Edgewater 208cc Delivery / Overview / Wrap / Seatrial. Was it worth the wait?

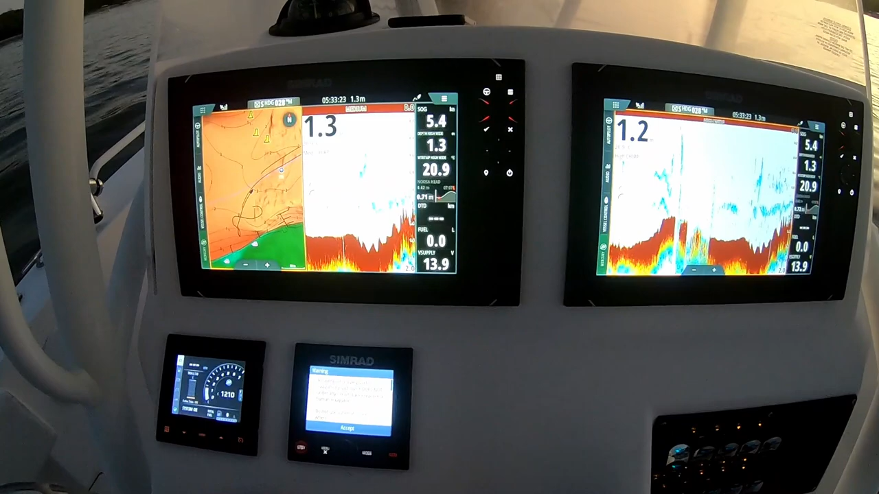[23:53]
new electronics great layout super easy to see Brian's looking pretty happy they're